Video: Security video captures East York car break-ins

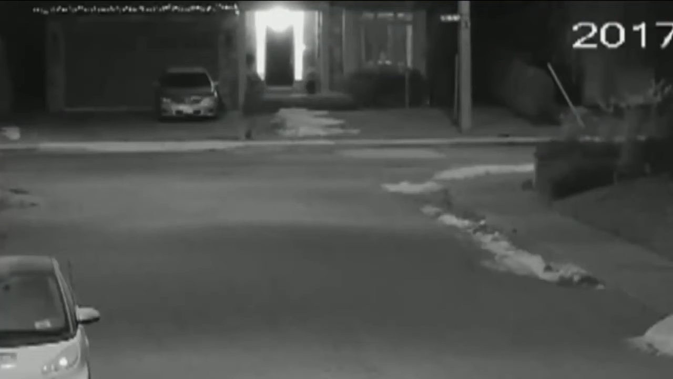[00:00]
It's stunning security footage captured by one East York man showing an individual casually walking from vehicle to vehicle attempting to force their way in before finally hitting the jackpot and getting into this van.